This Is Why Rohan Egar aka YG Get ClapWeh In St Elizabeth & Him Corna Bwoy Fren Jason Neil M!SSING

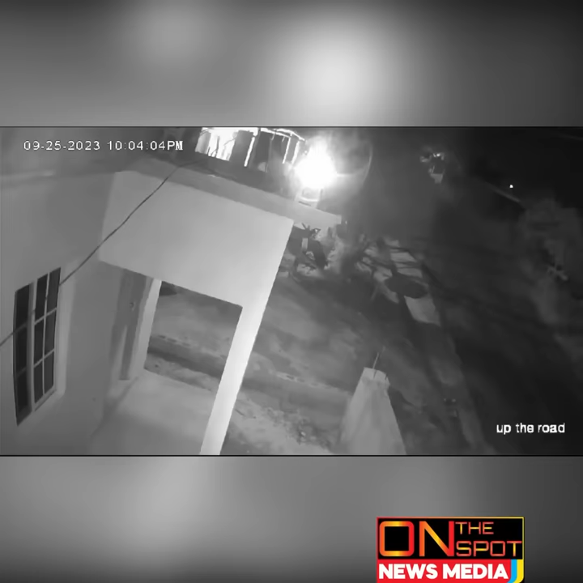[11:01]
Now On Your Screen Unconfirmed Reports Suggest That This Robbery Was Done By YG And Also Rambo Yeah Man So The One In The Black Has Been Confirmed As Jason Neill A.K.A. Rambo And The One In The Hoodie Is Said To Be That Of YG